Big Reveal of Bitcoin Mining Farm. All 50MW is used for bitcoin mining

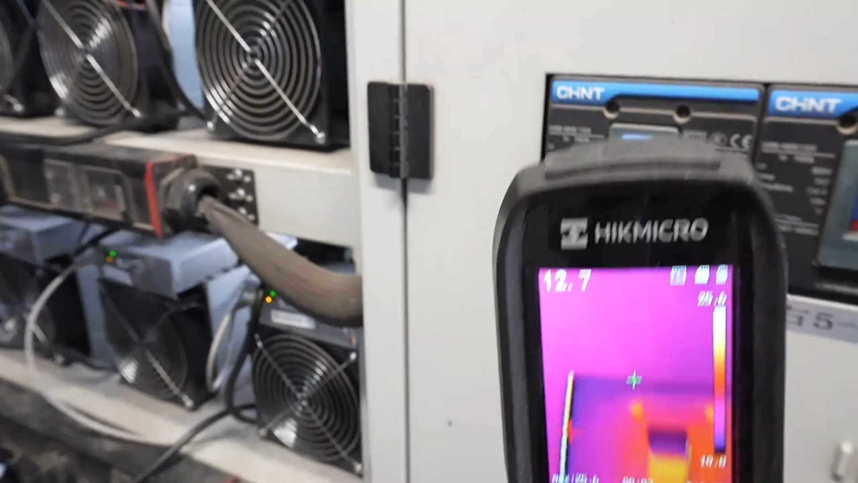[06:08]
The maintenance personnel regularly use thermal infrared cameras to conduct temperature inspections on each piece of equipment.
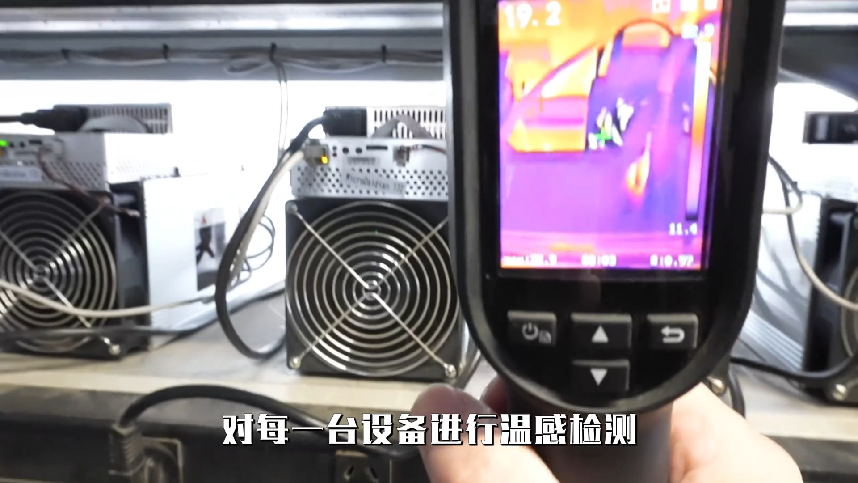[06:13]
If any temperature anomalies are detected,